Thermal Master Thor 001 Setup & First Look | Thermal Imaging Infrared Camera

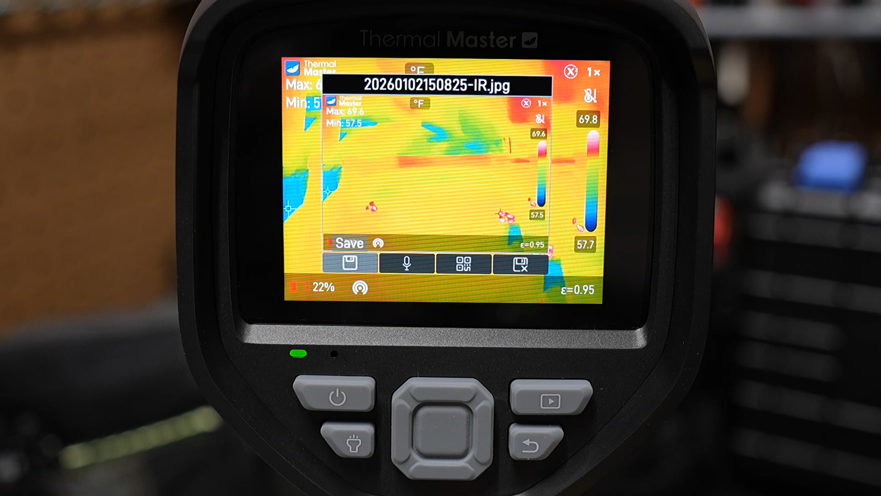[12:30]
I'm going to save that picture, save successful. We hit the play button. What I like about this device is. If I go over here to that picture, we just snapped. Notice it takes two pictures, right?
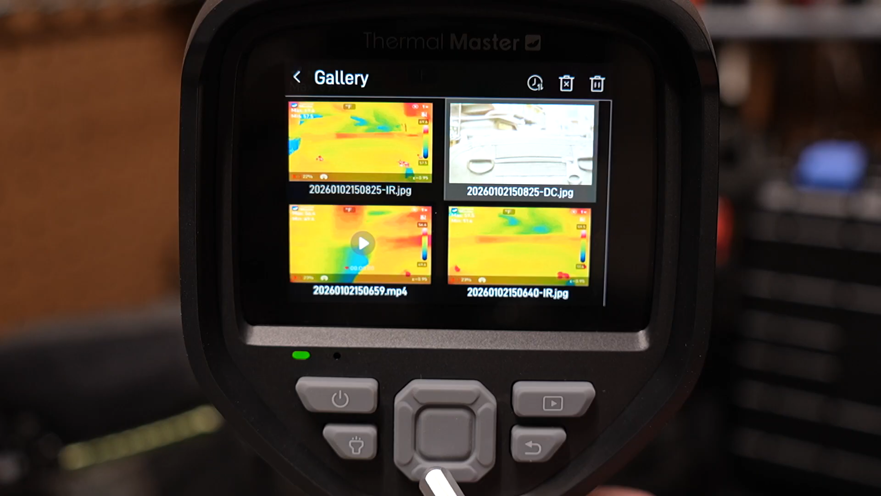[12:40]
We have one that shows the infrared picture and one that shows the camera image. So by default, it snaps both images, both the camera image and the infrared image. So you capture both of those.
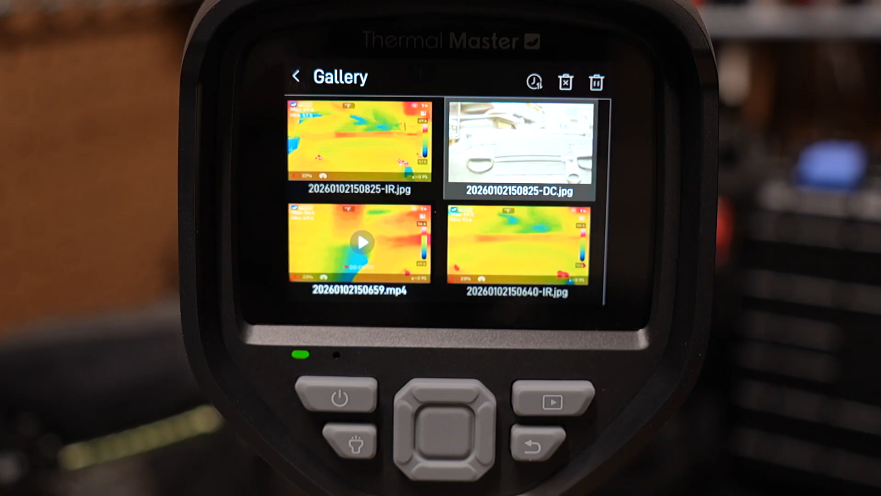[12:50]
So it's really nice for documentation. If you're trying to show someone what's going on with the system, you're diagnosing, whether you're doing HVAC, mechanical, electrical, you're going to have both a regular picture and an infrared picture snapped with this device.
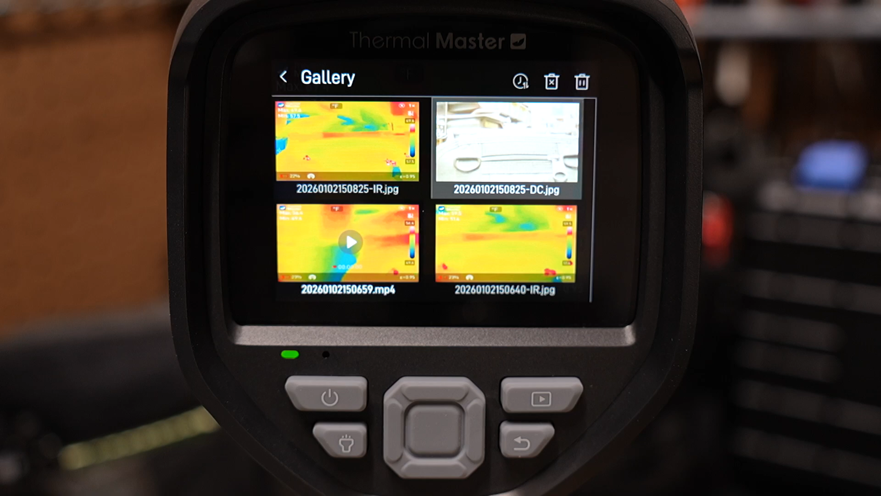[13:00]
So remember, I got here by hitting the play button. I just hit the return button there at the bottom.
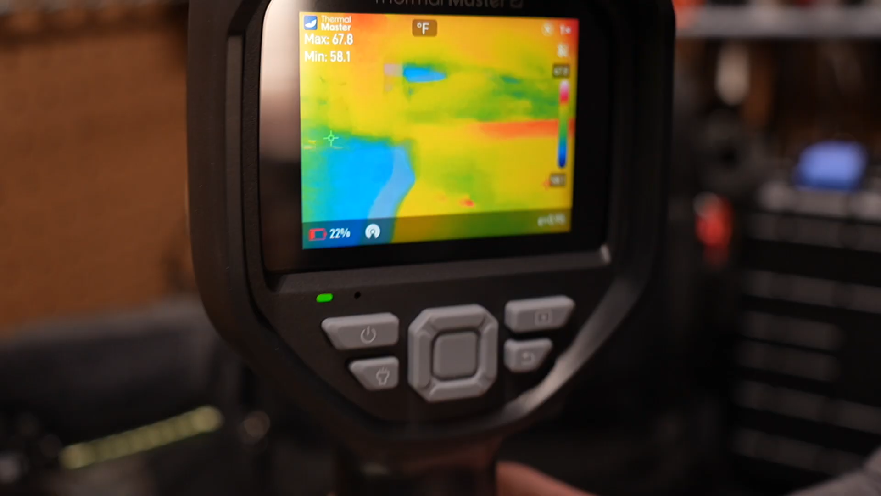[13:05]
On screen: max 67.8°F, min 58.1°F
We go back to the regular infrared camera and that's pretty much the basic functions of this Thermomaster Thor 001 infrared camera.
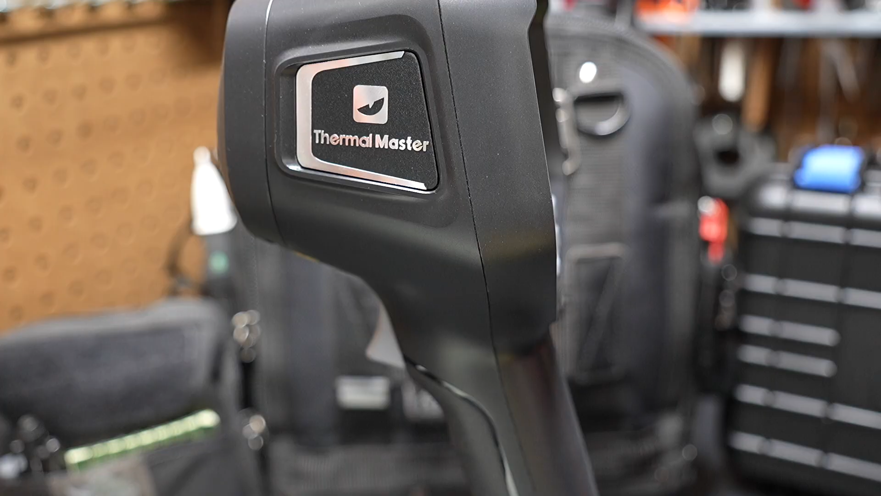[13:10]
Now, if we press this button here and hold it, it will turn the infrared camera off.
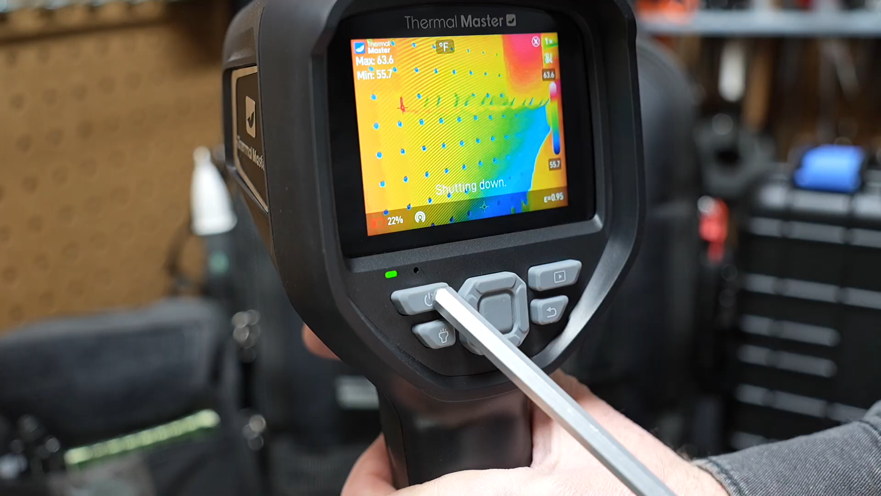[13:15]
You can see it says it's shutting down here on the display.
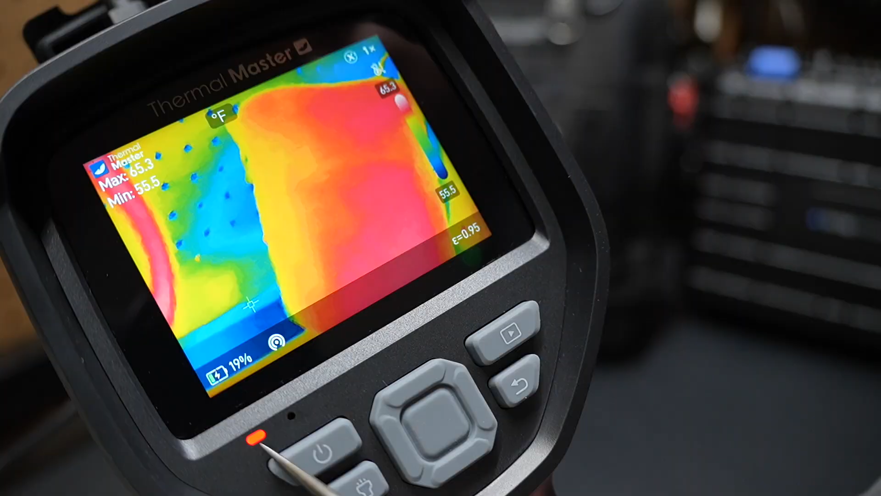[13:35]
On screen: max 65.3°F, min 55.5°F
you'll see this red light down here and the battery will show that it's green with that lightning bolt in it. And this little circle right here, that's the microphone for recording audio.